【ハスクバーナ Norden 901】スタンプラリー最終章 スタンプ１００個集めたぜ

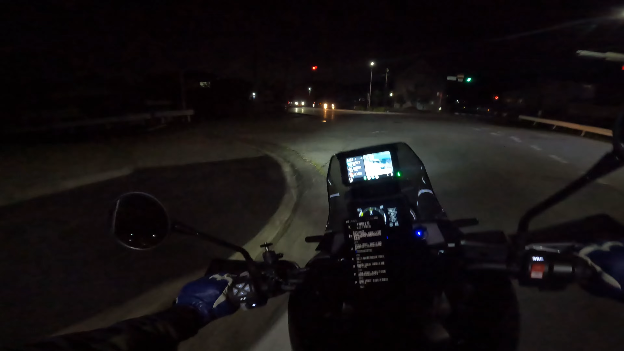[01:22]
なぜこんな時間にかっていうと、残りのマンホールが結構ね街中なんでね、夜行った方がいいんじゃないかということで、今ゴールデンウィーク真っ最中なんで、昼間は混んでるんでね、夜にマンホールゲットしに行きたいと思います。そうなんですよ、
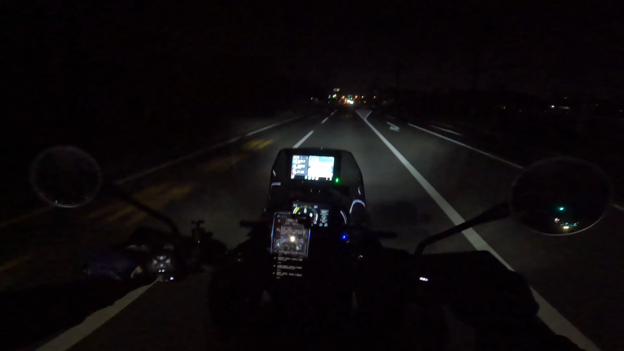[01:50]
最初に向かうマンホールは埼玉県東松山にあるね、一の駅、いちごの里、なんだっけかな、三好っていうね道の駅なんですよ。
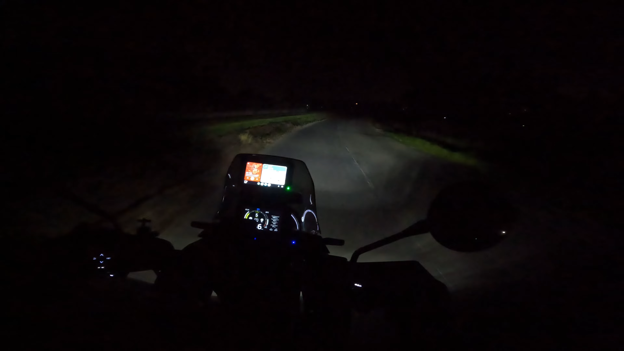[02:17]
はい、もうそろそろね道の駅に到着しますよ。なんだか狭い道案内されたけどな、あとね4分。いちごの里よしみだ。いちごの里よしみでした。はい、到着です。
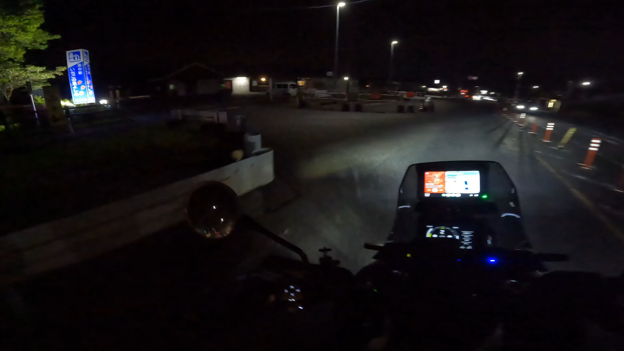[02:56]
目的地です。お、まっすぐ行って、なんか右っぽいぞ。あ、ここだな。ここだな。この右側にありそうなんだけどな。
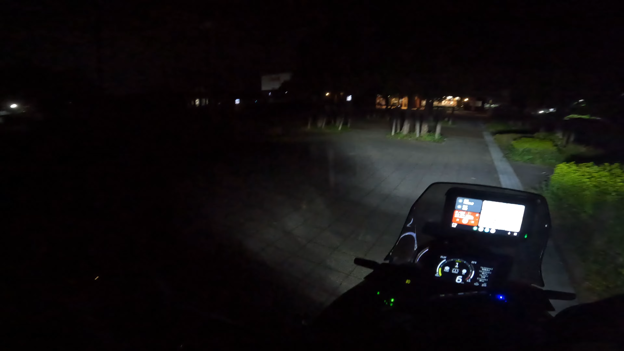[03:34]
ないね。では、こっちないか。なさそうだね。はい、到着。真っ暗ね。真っ暗だよ。
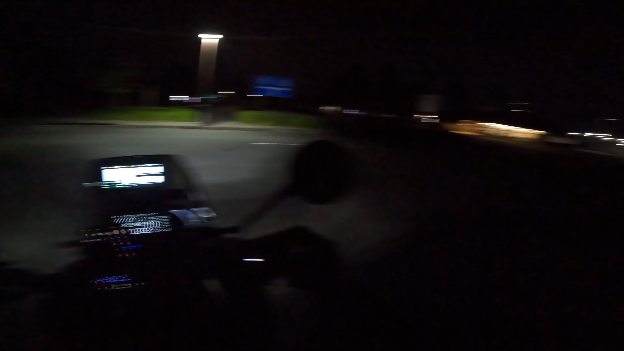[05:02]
そこに向かいたいと思います。多分こっちでいいんだよな。はい、じゃあ鴻巣駅でお会いしましょう。じゃあね。もう一人だよな。
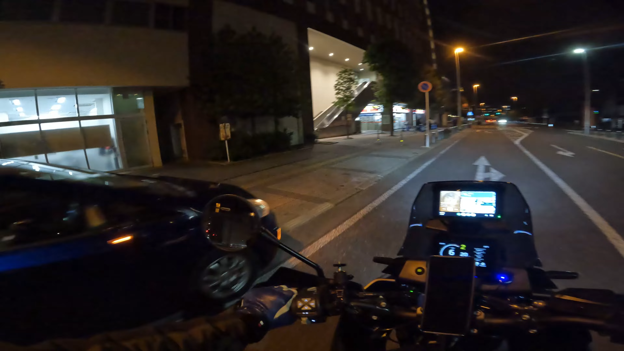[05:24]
左側どこだどこだ、
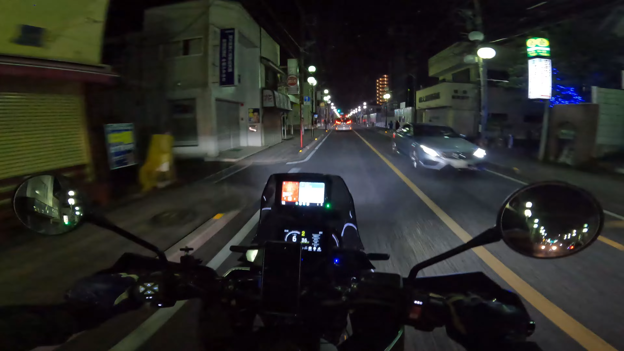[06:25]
マンホールスタンプゲットできたんで、またね、鴻巣のすぐそばにあるんですよ。鴻巣駅前に2つあって、ちょっと離れたところに1個あるんですけど、そこに向かいたいと思います。こっから7分です。目的地だっつったよ。あった、これかな。
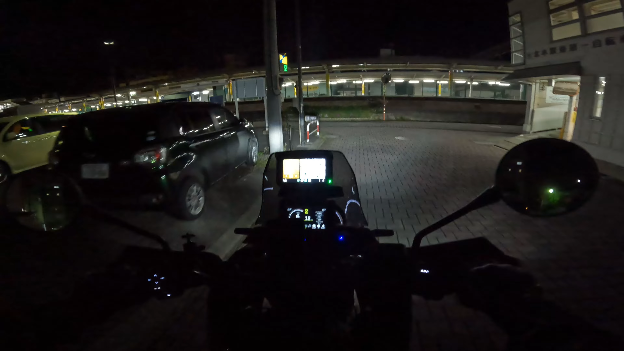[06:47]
お、この辺にあるぞ。ここも駅前じゃんな。
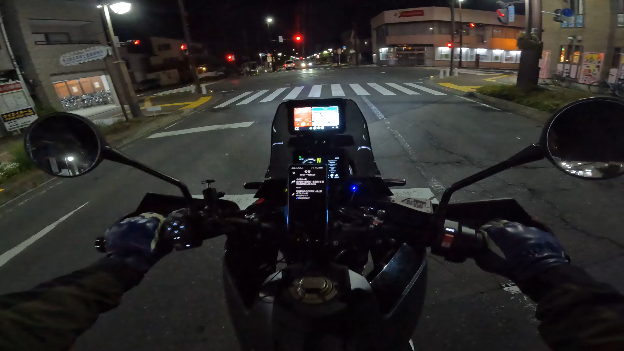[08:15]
沖川のマンホールでお会いしましょう。こっからね、10分です。
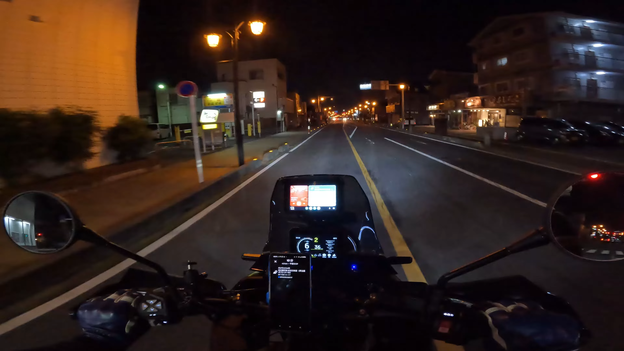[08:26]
沖川本店。パスでゆっくりでいいぞ。もうちょいだな、あと 210m。 どこだどこだ。お、もうちょいだぞ。お、この辺だぞ。右側です。あ、この辺だ。
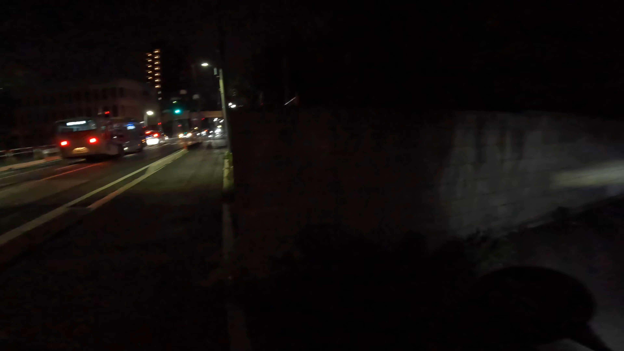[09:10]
あそこに1個あったんだけど、あれだめ、多分多分あれだぞ。はい、一応ね、到着。桶川市のマンホールに到着しました。
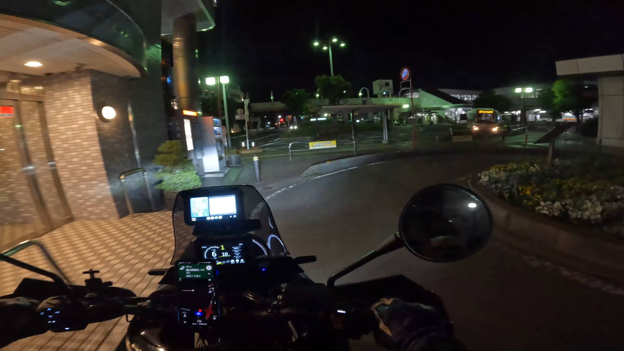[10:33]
あれか。はい。桶川駅前到着。
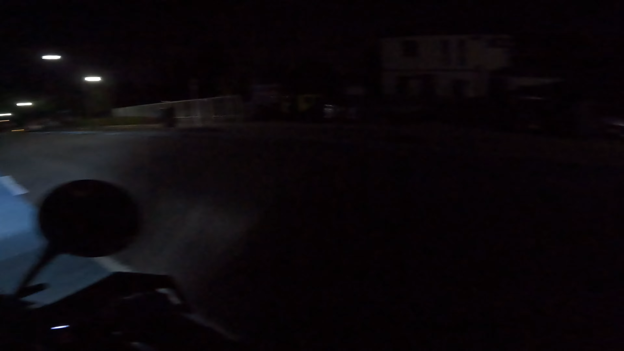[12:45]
また行き過ぎた。まあこの辺は間違いねえか。
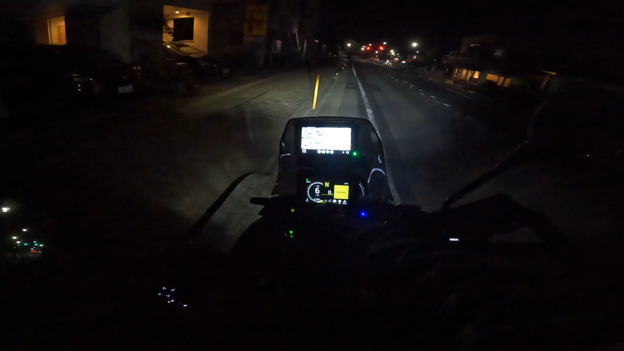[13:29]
到着だけど真っ暗で何にもわかんねえじゃんな。
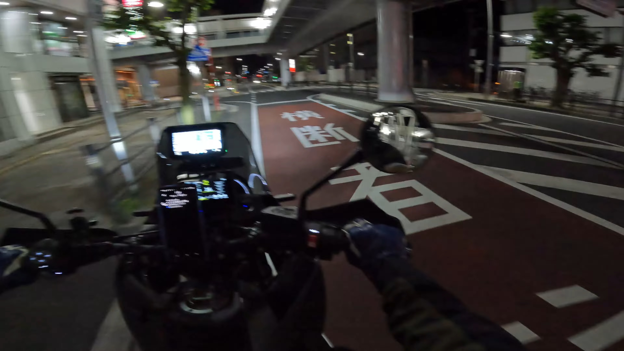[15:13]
もうちょい先か。ここか。え、まだか。
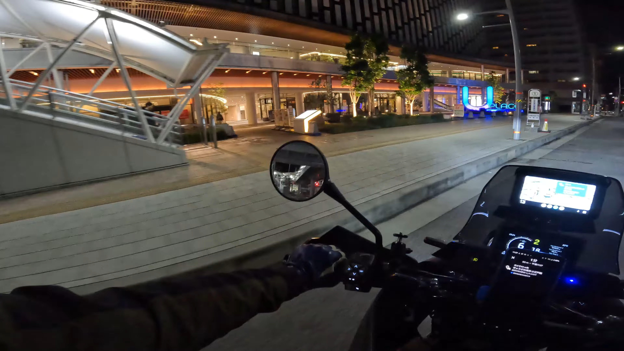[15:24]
あ、この駅前だな。どこだ、これか。
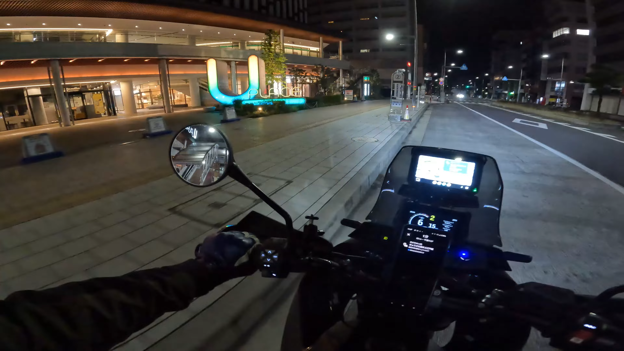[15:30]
あ、これだ、あった。バス来るかな、来ねえよな。はい、到着。川越駅前のねマンホール到着しました。 100周年かな、これ。